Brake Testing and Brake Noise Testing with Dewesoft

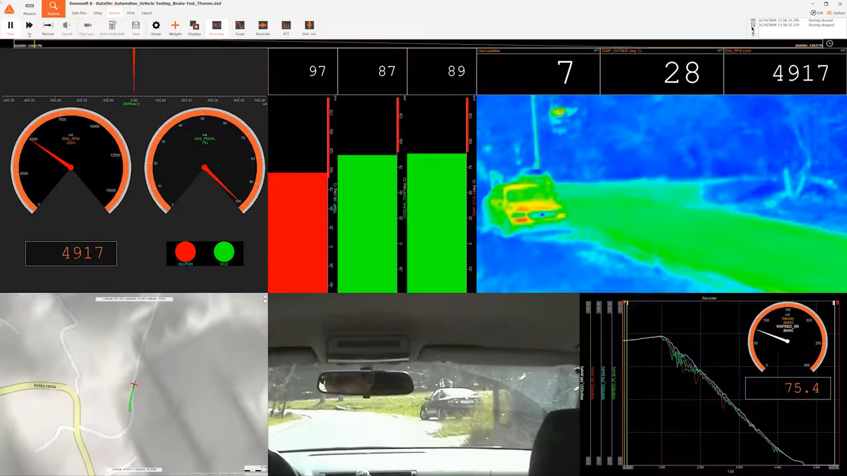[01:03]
Additionally, you can add the temperature sensors or thermal cameras in case you want to monitor the temperature changes of the brake components,